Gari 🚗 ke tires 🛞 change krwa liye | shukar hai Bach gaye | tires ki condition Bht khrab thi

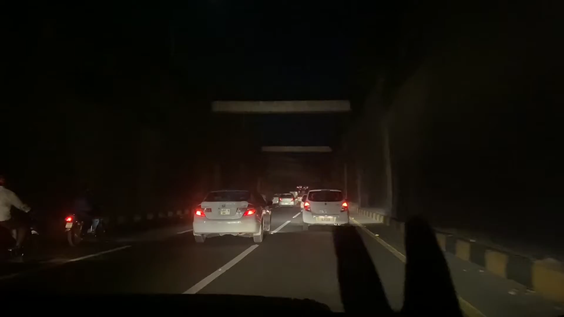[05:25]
اور جو کام تھا وہ الحمدللہ ہم لوگ نے کر لیا ابھی گھر جا رہے ہیں مال روڈ پہ جتنے بھی اشارے ہیں
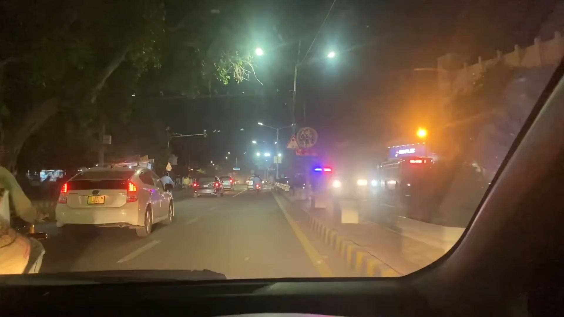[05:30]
سارے اشارے پروپرلی کام نہیں کر رہی ہیں
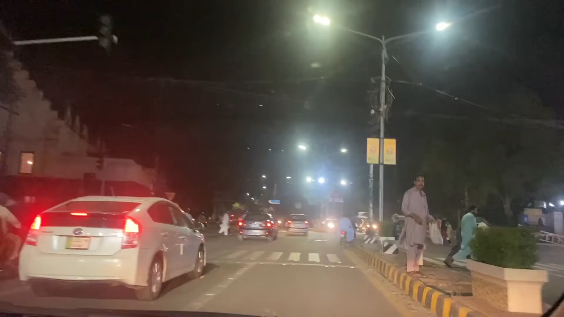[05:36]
اور کافی زیادہ اشارہ پہ میں نے یہ دیکھا کہ ٹریفک پولیس
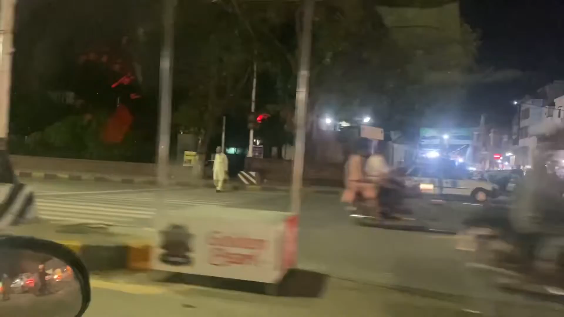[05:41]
موجود ہی نہیں ہے لیکن یہ انار کے لئے باہر ایک کھڑا ہوا اور وہ فون پہ لگا ہوا ہے ٹریفک آرہی ہے جار ہی ہے کوئی پتہ نہیں ہے اپنی مرضی سے لوگ روڈ کر رہے ہیں اور یہ دیکھیں ٹک ٹوکر
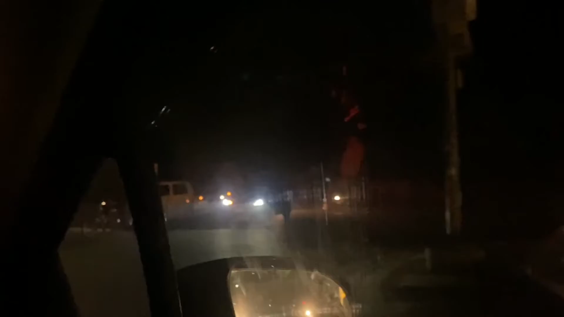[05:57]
توپ کے ساتھ کھڑے ہوکے سیلفیاں بنوہ رہے ہیں اور ویڈیو بنوہ رہے ہیں ابھی آیا ہوں میں امین کی دکان پہ یہاں پہ ہم لوگ پب جی لائی سٹریم کریں گے